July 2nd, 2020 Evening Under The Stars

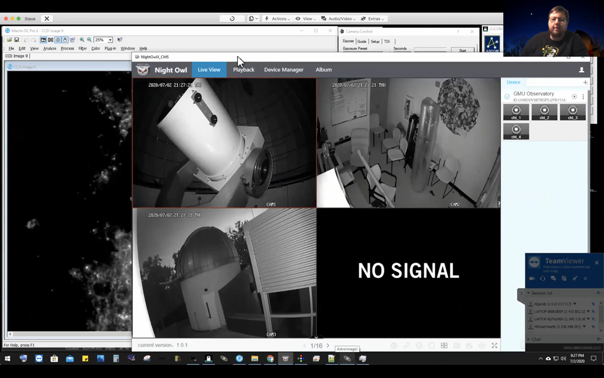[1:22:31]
bring up this telescope view so we can watch the telescope move. All right, Justin, go ahead.